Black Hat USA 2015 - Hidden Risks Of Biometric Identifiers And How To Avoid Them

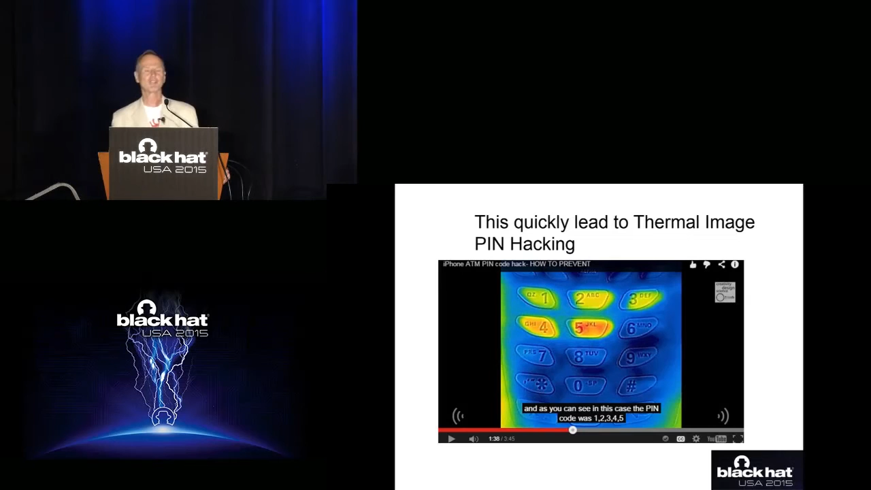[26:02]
there is enough heat left in it that you can actually see the last pin number that was typed in. So there's a great video on YouTube where somebody follows a woman into a Target store, just snaps a picture of the keyboard, and then he knows her pin number. Now, of course, then he has to steal her card or something, but, you know, that's details. In Canada, we're so peace-loving that I had to put another slide in, but I thought I'd show it to you as well because they go, well, nobody would steal my card. You know, we're Canadians. We're friendly.